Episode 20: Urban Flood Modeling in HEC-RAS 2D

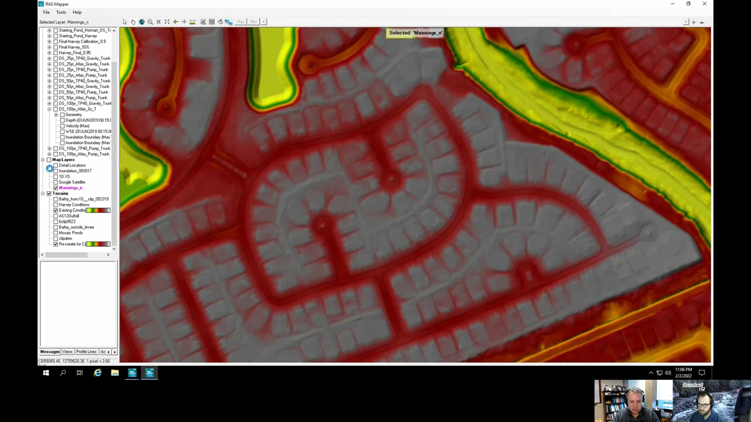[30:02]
And the end value it actually selects is the end value that happens to reside at the center point of a given face. And whatever that end value is, is applied to the entire face, at least in the current version of RAS.
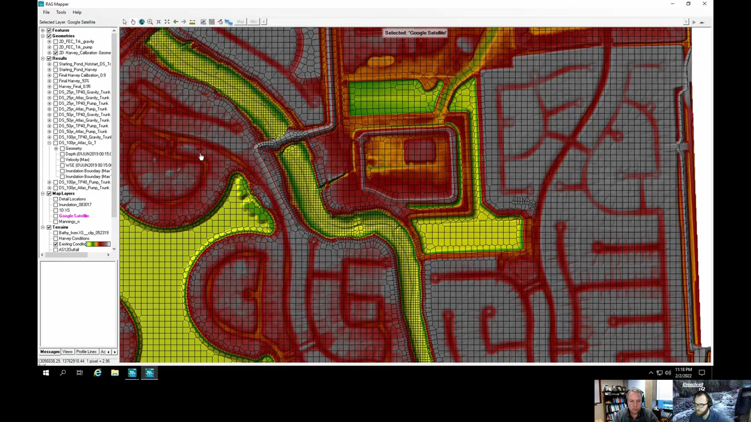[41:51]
And I think a lot of people who have done enough 2D modeling in RAS realize that when you have too many brake lines, they start conflicting with each other. And it gets to just be a complete nightmare trying to get rid of all those little red dots everywhere that you get when you have cell violations. And one of the most common ways to get those these days is when you have